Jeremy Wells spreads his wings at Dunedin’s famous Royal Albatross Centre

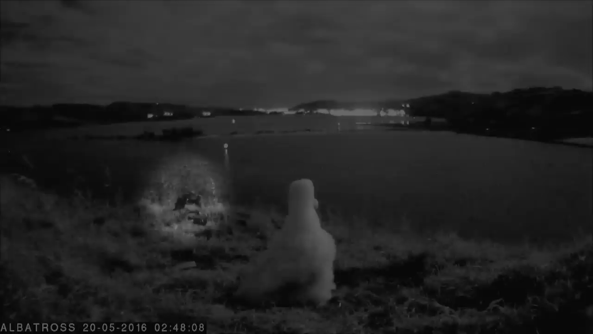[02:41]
A few weeks later, a nosy fur seal popped in for a squiz, but left the birds unmolested.